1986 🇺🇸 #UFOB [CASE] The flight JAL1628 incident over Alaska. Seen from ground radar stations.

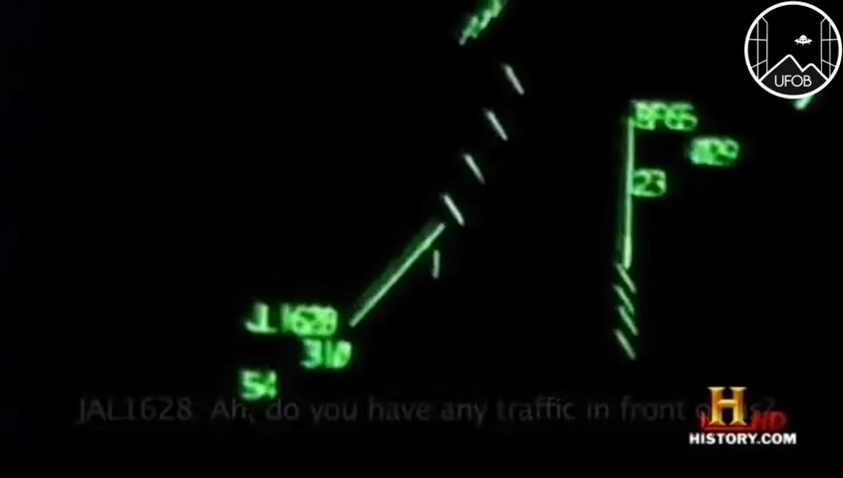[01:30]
. Okay, we have no, we have confirmed, we have no military aircraft work to come there.
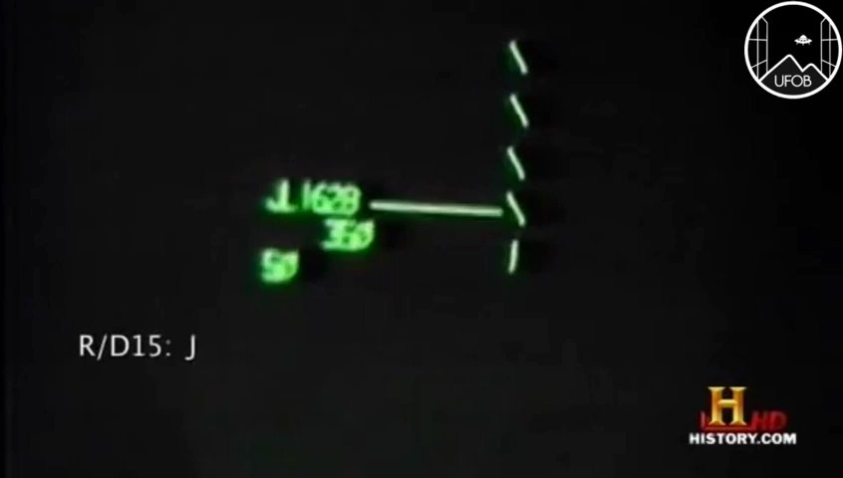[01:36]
Dependent 1628, I'm not sure I'm picking up a, uh, head on the radar, approximately 5 miles in trial, your 6 o'clock position, do you concur?